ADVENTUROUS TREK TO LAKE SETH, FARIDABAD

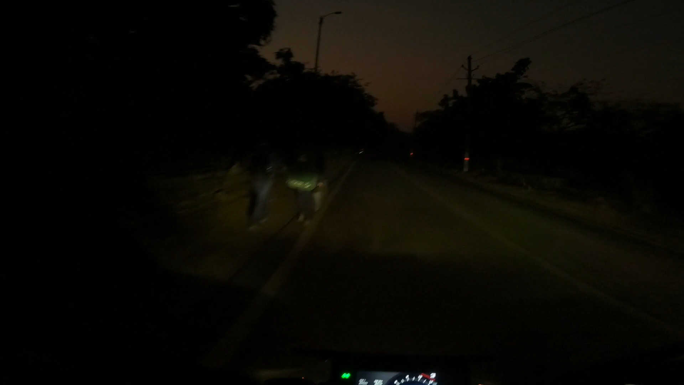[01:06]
My first time ever riding before the sunrise on this stretch.